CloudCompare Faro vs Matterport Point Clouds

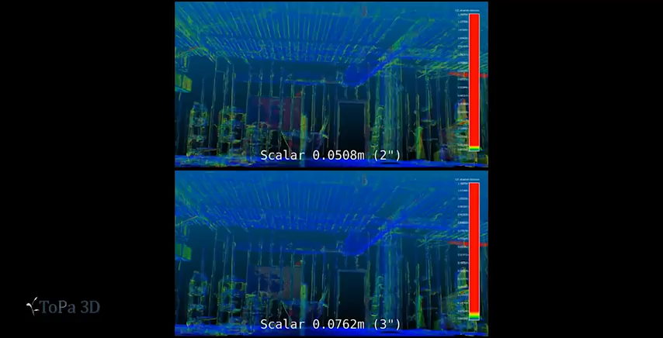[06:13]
And finally, for this project, we have this six-since correlation.
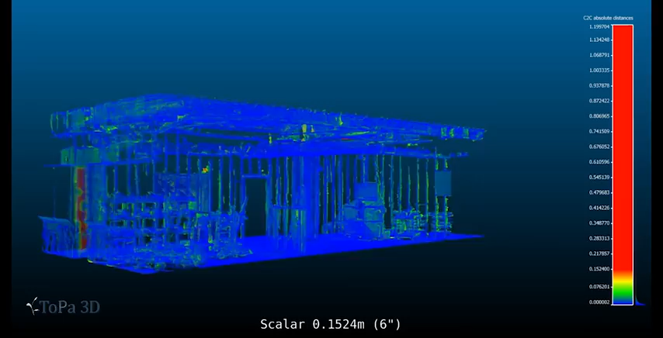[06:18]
I didn't see any reason to go any further because pretty much everything is blue. You'll see in the animation, there are some green areas, some yellow areas, and a couple of red areas. And that's, again, I believe because of the angle of incidence between the Matterport scanner and the wall. And so it's producing a lot of noise and Farrow put the point cloud on that surface as well. So it's not finding a great correlation between those two areas.
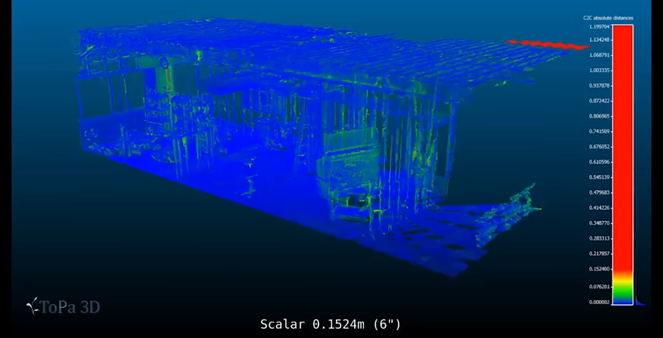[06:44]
The other thing to note about this particular set of point clouds is that this area was highly reflective.
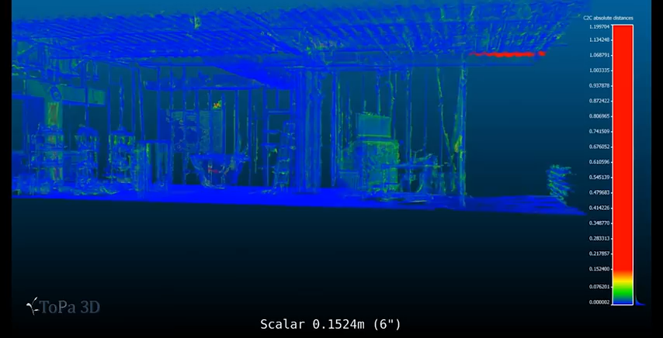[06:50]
And you'll also see a link to the
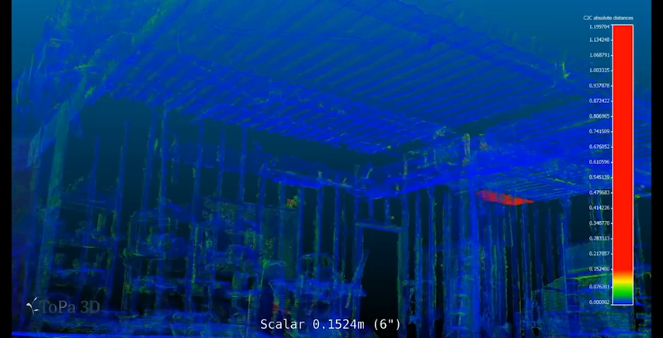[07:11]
They were creating a rehab sort of gymnasium. And it's a great project. And it's going to have a great purpose for the people that get to use it. Another way we can look at these point clouds is just to do a quick
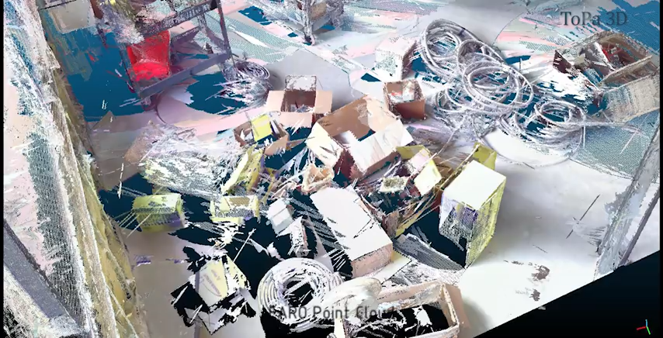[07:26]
comparison between the Farrow scans and the Matterport scans. You can see the Matterport scans are much thinner than the Farrow scans here.
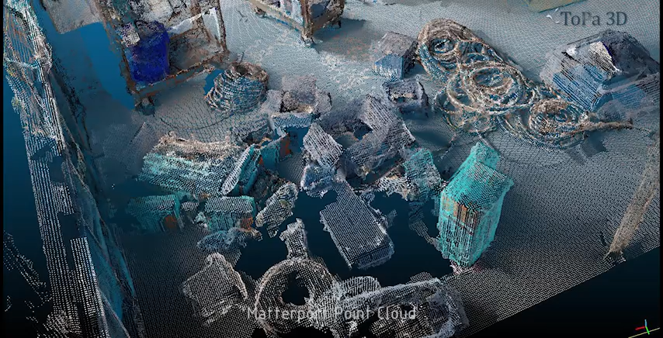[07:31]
And you can also find that when you do this comparative analysis,
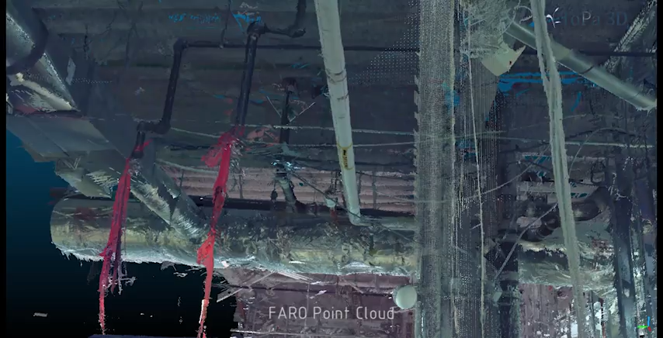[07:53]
You'll see that the Farrow scans have a lot denser sort of point cloud data.
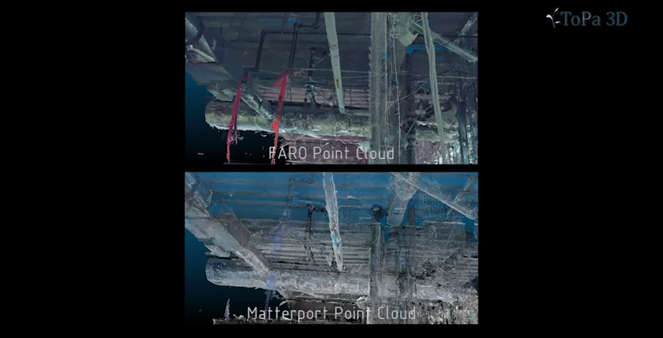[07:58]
And the Matterport is quite thin. In fact, Matterport doesn't even pick up some of the pipes, unfortunately.
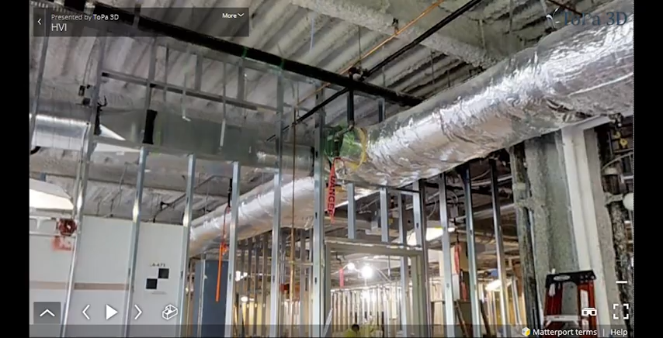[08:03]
And I believe it's because the surfaces have low reflectivity. So in other words, black pipes or very dark pipes are probably not going to be seen in the Matterport point cloud.
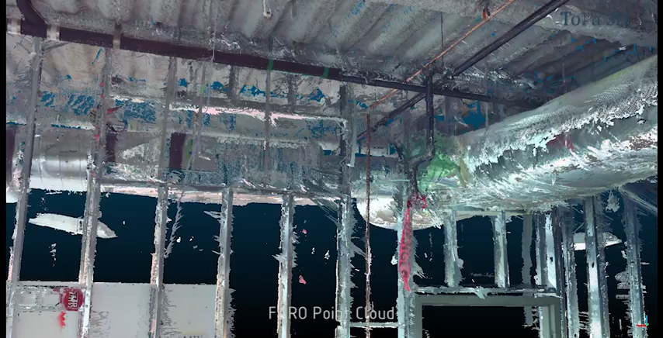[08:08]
And that's going to be a really big problem if you're trying to rely
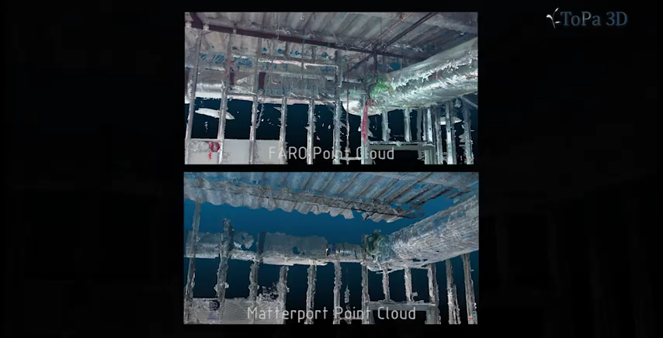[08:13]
on a Matterport point cloud to do any kind of MEP sort of verification. So you'll see in these several examples, just the comparison between the two, Farrow is picking up everything and Matterport is leaving out a lot of data.
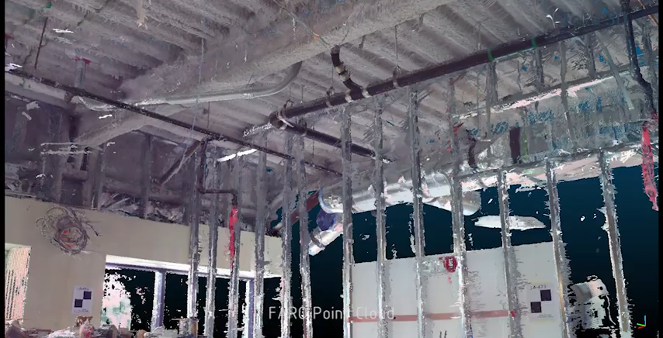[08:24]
That's probably because of the reflectivity of the surfaces in this particular point cloud,
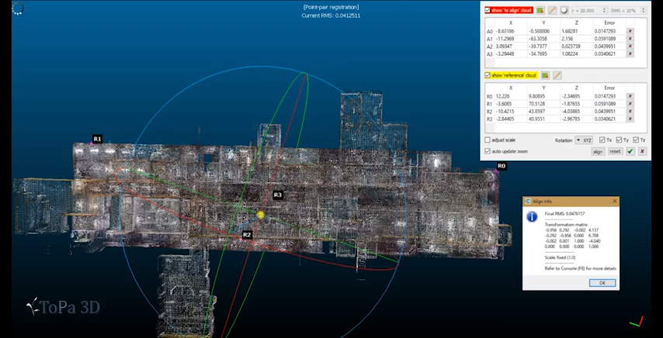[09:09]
We scanned this large space for a remodel with both scanners to do this comparative analysis to see how the Matterport performs.
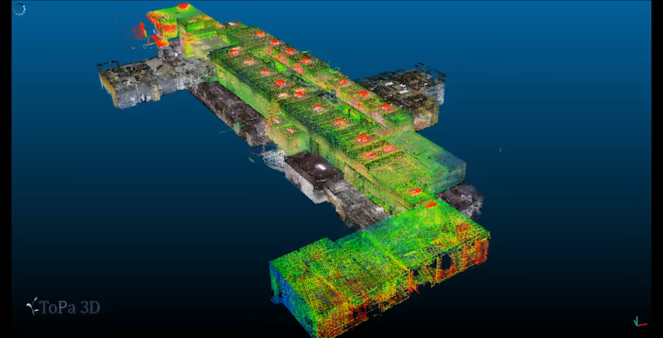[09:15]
Here we have both point clouds superimposed upon one another. One is in scalar view and one is in the RGB value.
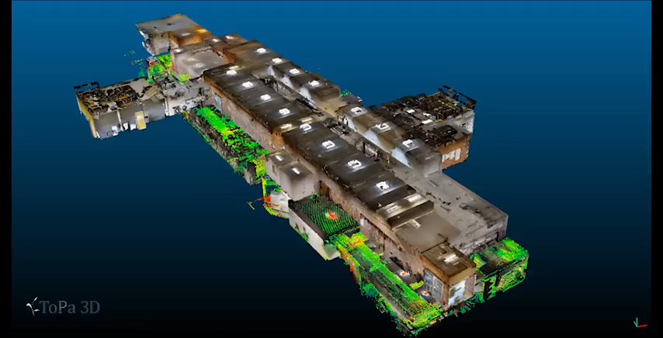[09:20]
And this animation here is just showing the Matterport point cloud.
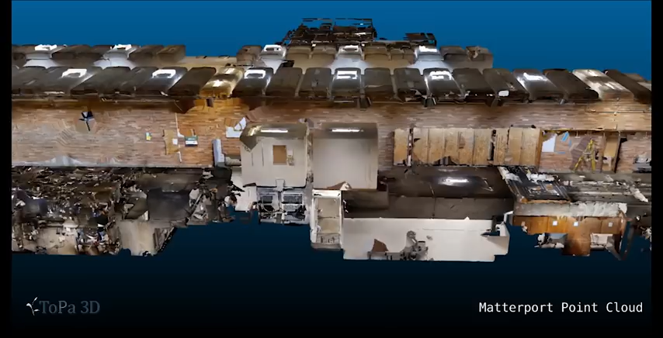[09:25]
It's showing the photo realism and the entirety of the Bean Hall project to give you context for this particular analysis.
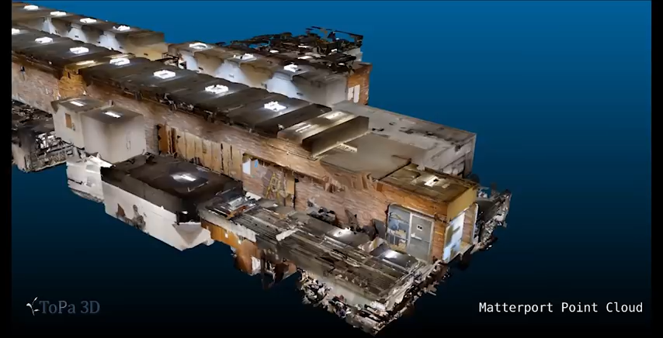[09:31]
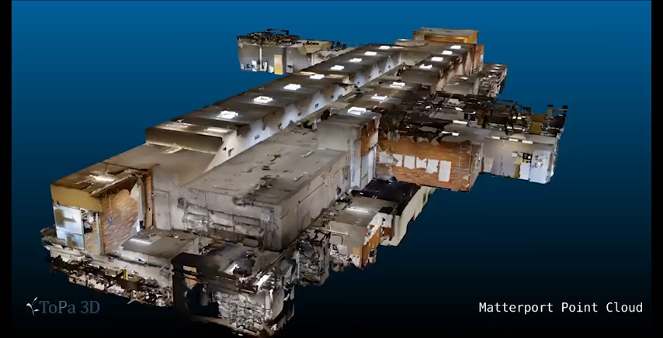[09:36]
One of the other goals of doing a project like this with the Farrow and the Matterport
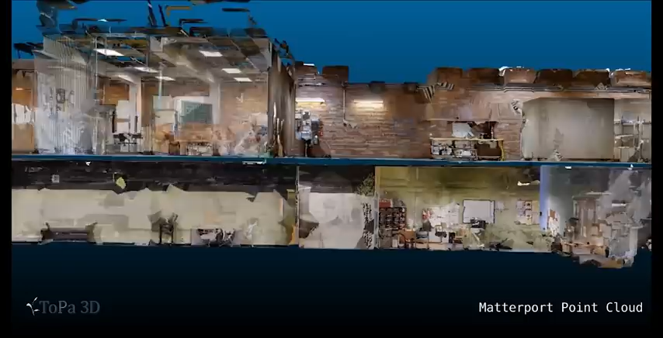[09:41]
on a project this size is to be able to see how the Matterport scanner closes on itself.
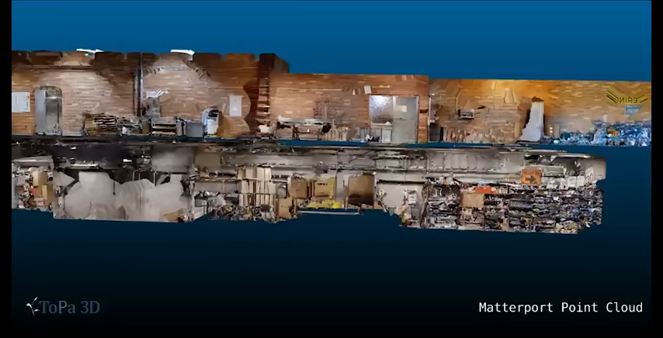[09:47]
In other words, how good the actual registration is between
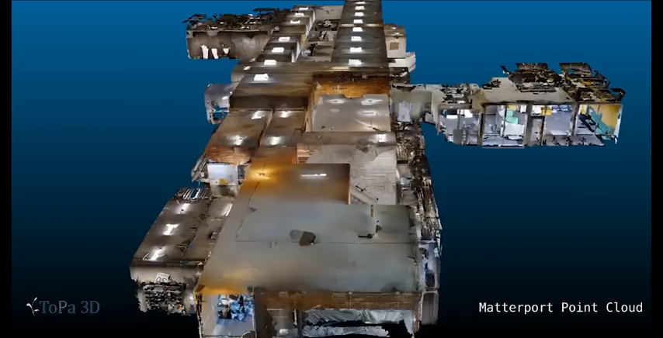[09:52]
long range projects and short range projects.
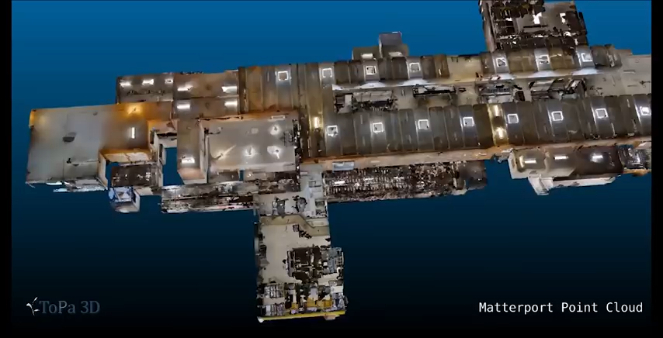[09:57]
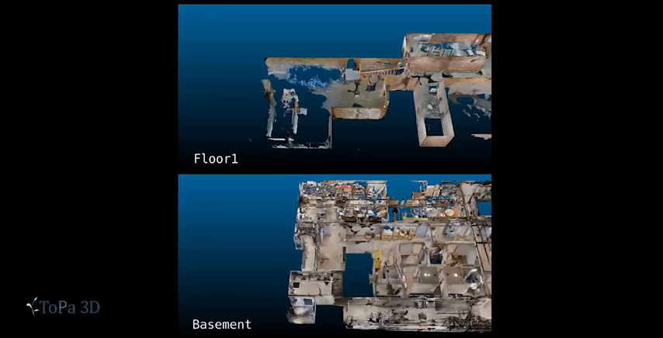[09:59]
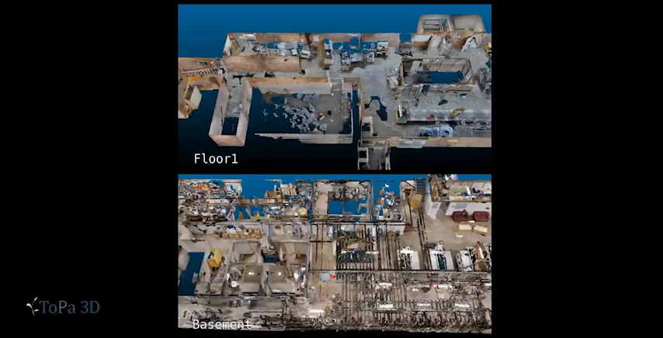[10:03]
This comparison is going to show you the difference between floor one and the basement of Bean Hall and different scalar views just like we did before.
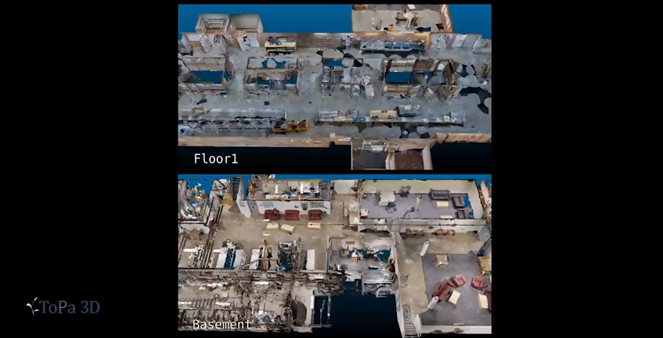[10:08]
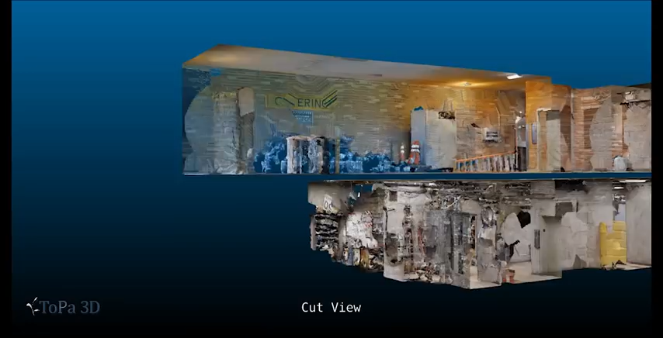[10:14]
I'll also show you the cut view and see through the
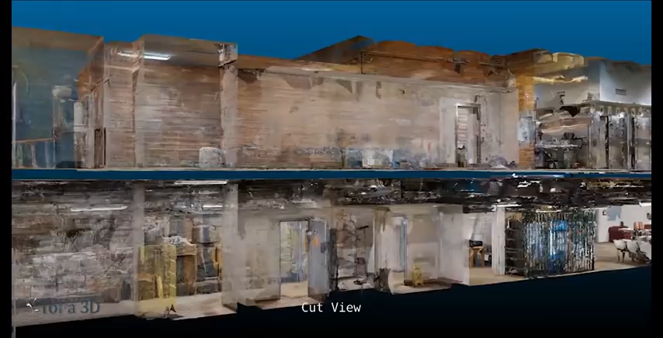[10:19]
building so you have a little bit different angle on the scalar views.